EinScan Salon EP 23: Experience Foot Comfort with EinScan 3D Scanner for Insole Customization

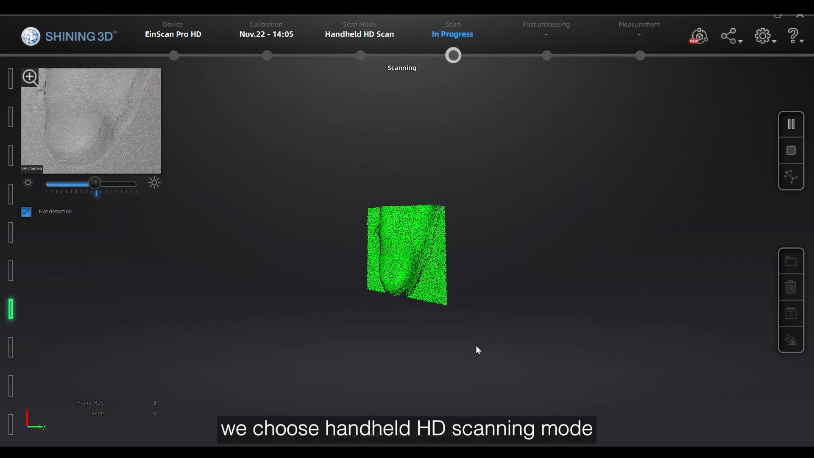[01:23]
we choose handheld HD scanning mode with an accuracy on 0.045 mm,
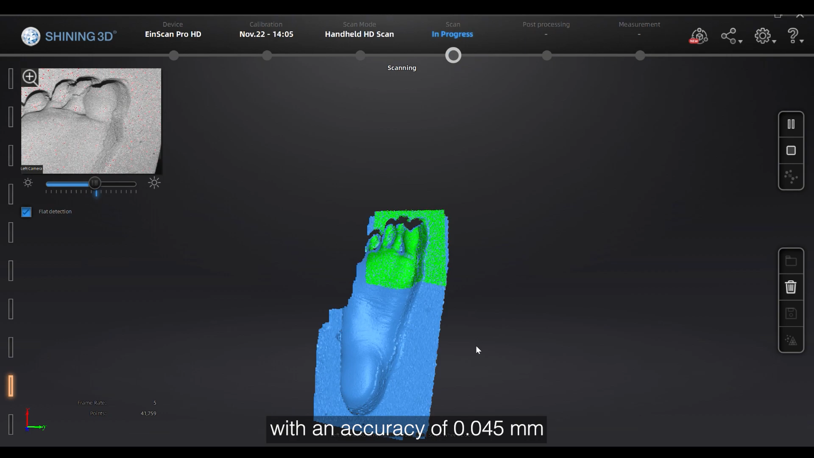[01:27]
together with feature alignment,
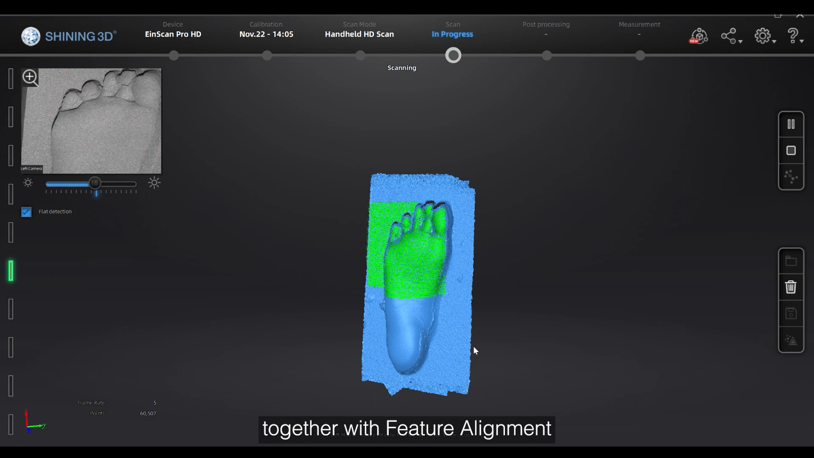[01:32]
to capture the shape of the foot precisely.
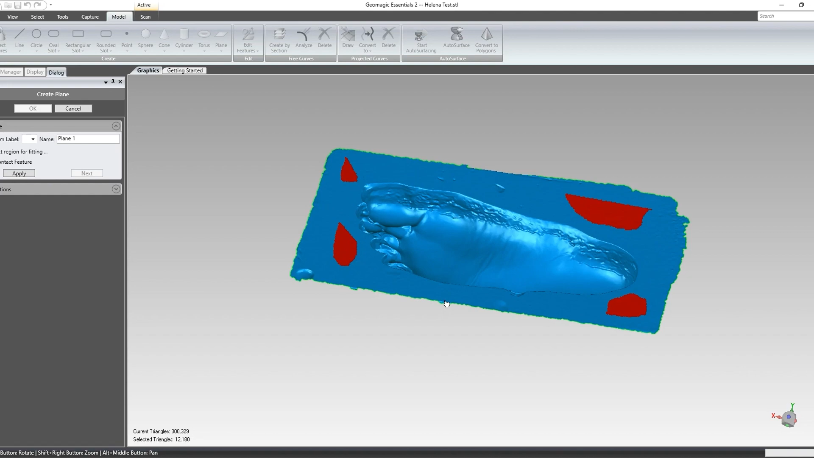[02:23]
and fit the top plane, to trim off the useless data.